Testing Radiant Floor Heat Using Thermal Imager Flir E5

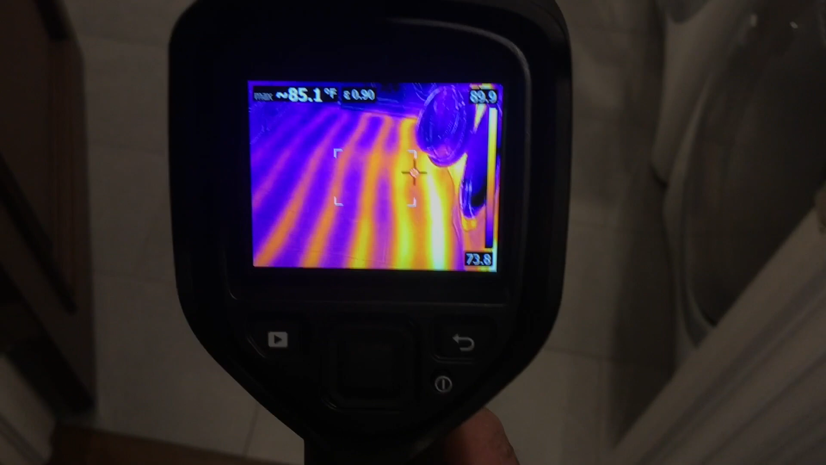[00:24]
and what's under the floor or inside the floor.
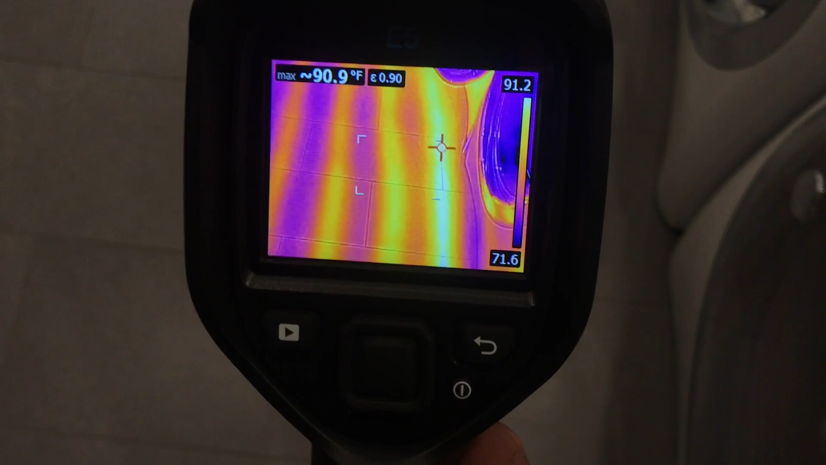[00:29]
On screen: max 90.9°F
All the heating tubes inside the hydro that's letting hot water flow through.
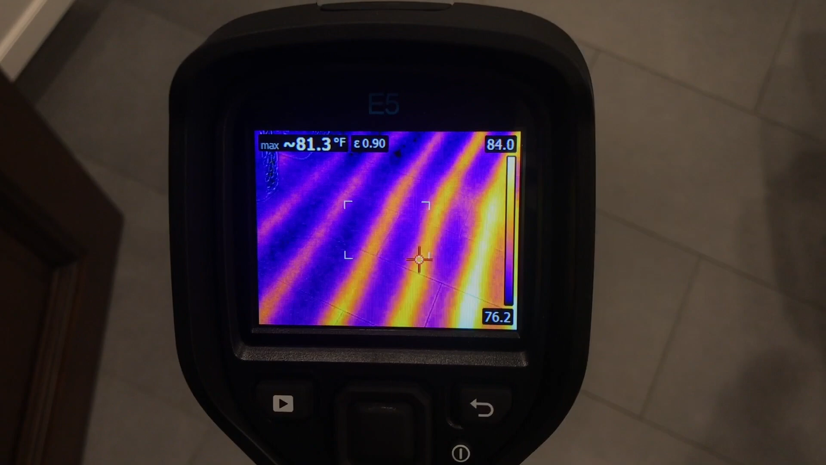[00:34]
On screen: max 81.3°F
This is very interesting. This is exactly what I imagined. This would be awesome for like a driveway melt system also,
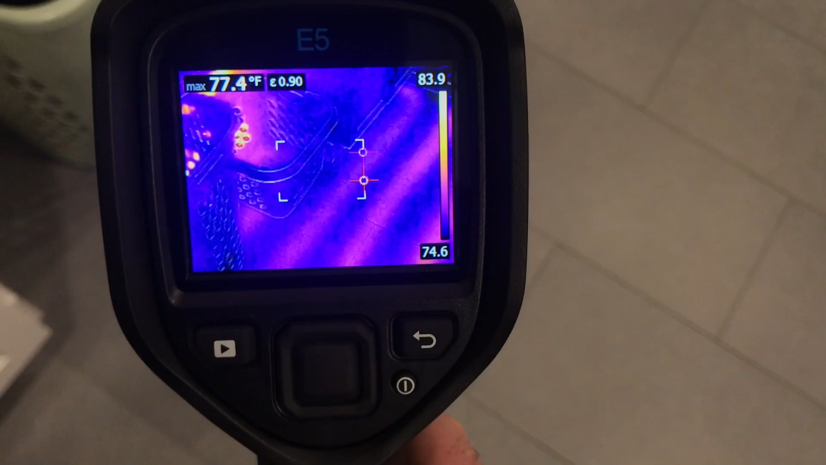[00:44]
On screen: max 77.4°F
but for troubleshooting,
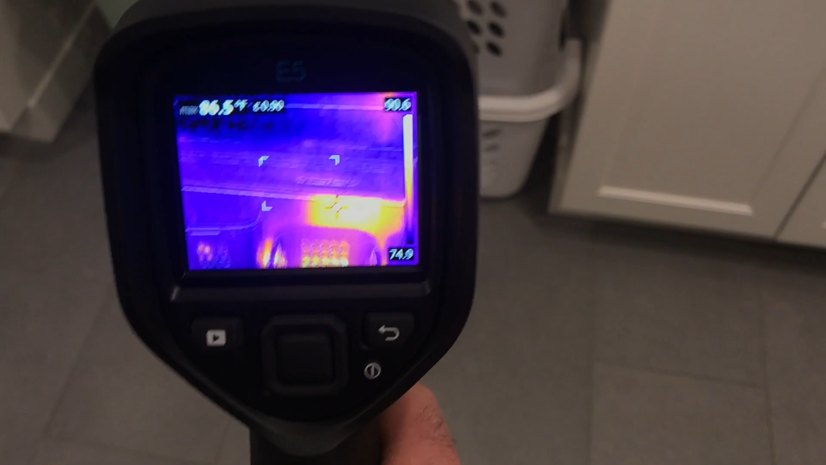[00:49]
you can see right there there's a manifold right there, a giant like orange section right there.
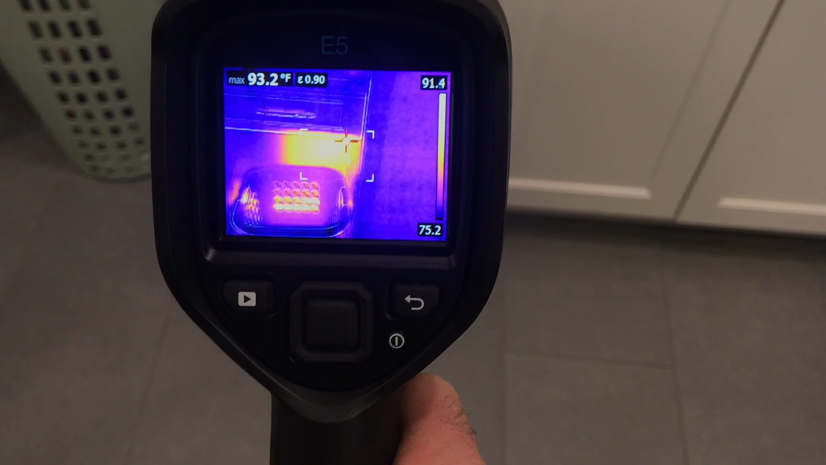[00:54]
On screen: max 93.2°F
That's where all the pipes are going back to. Then they break off and they're going back and forth on the floor.
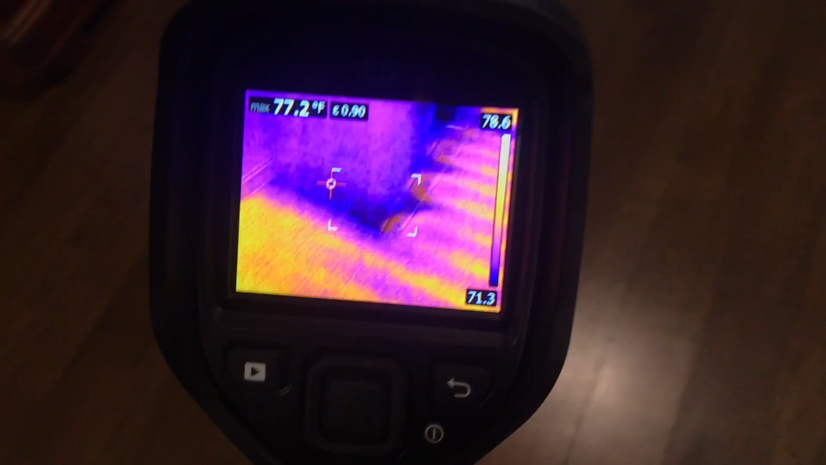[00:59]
On screen: max 77.2°F
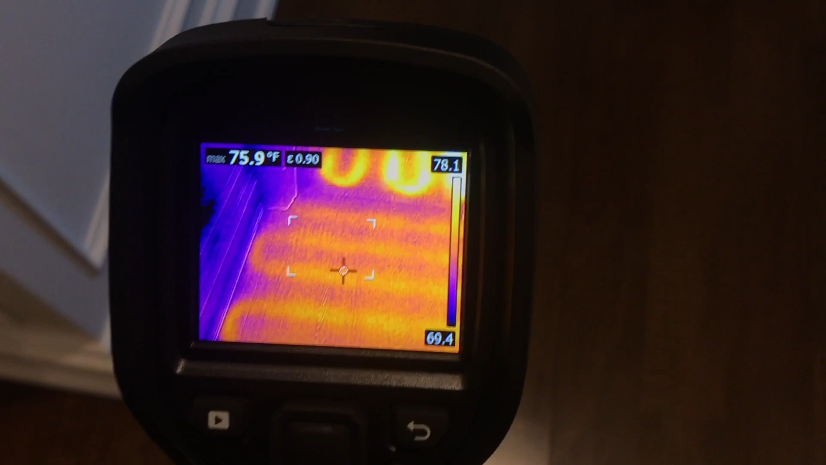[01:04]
On screen: max 75.9°F
Look how hot that is. That's really glowing.
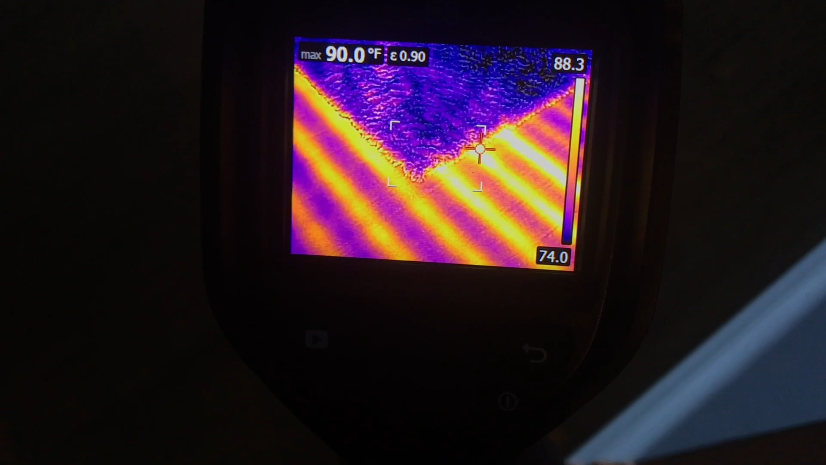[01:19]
On screen: max 90.0°F
Kind of what I'd see. And for driveway melts, because you really don't know what the floor is actually heating up like.
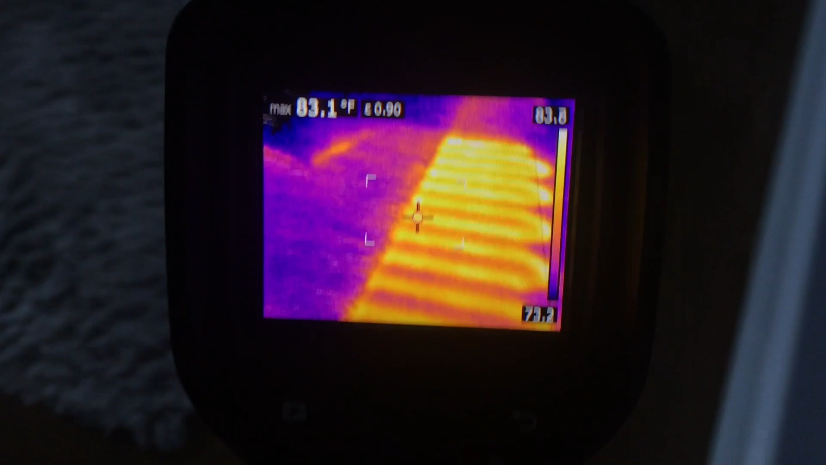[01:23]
On screen: max 83.1°F
And look at the rug. The rug is working like a big insulation.
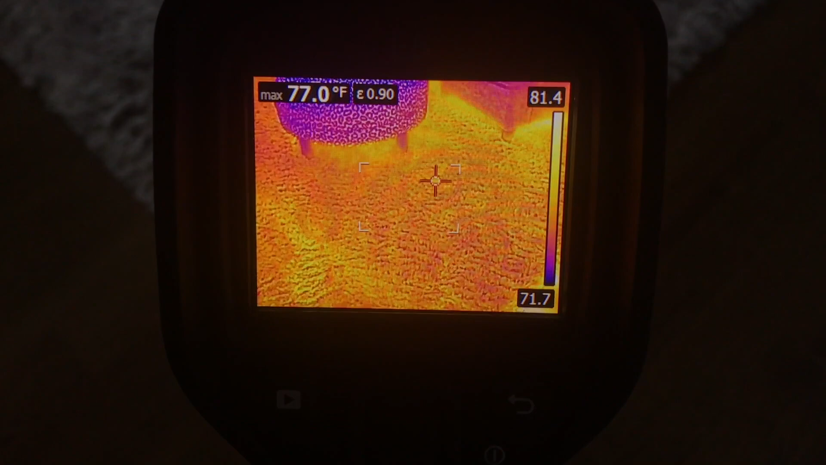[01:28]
On screen: max 77.0°F
So I mean that rug is hot. Around the corners though is where the heat's coming out.
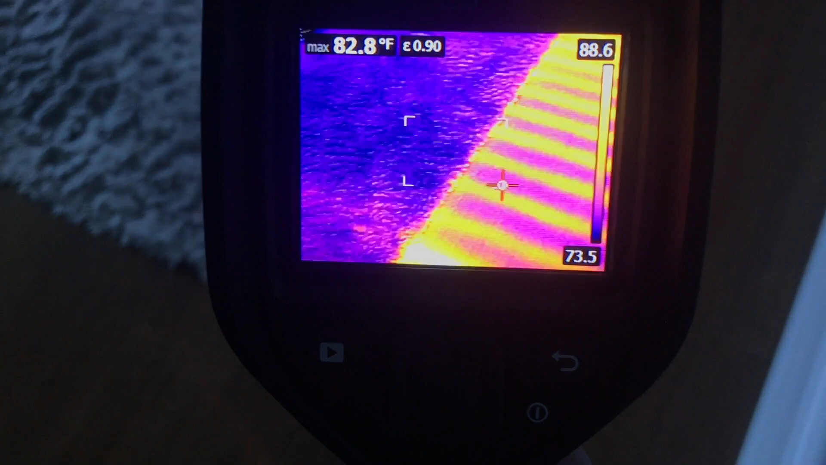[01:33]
On screen: max 82.8°F
There's padding and insulation underneath that rug.
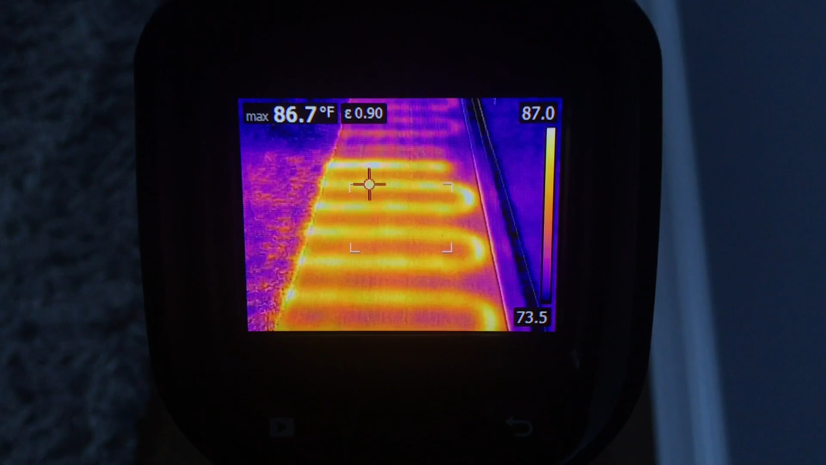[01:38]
On screen: max 86.7°F
So what happens is when the heat goes off in this room,
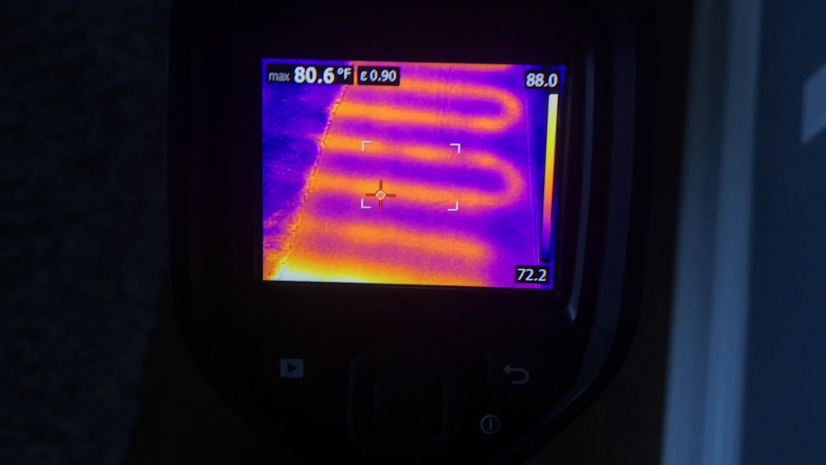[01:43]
On screen: max 80.6°F
that rug keeps letting heat slowly rise up.
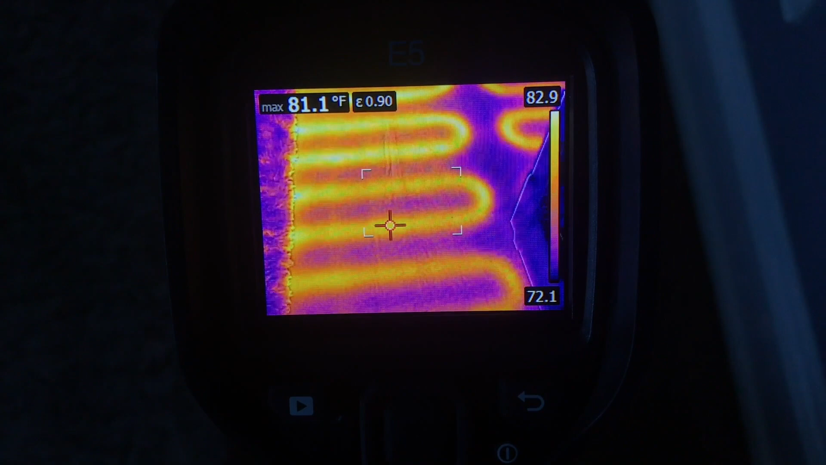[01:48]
On screen: max 81.1°F
It's really a bad thing because then the room next to it doesn't really get heat as much.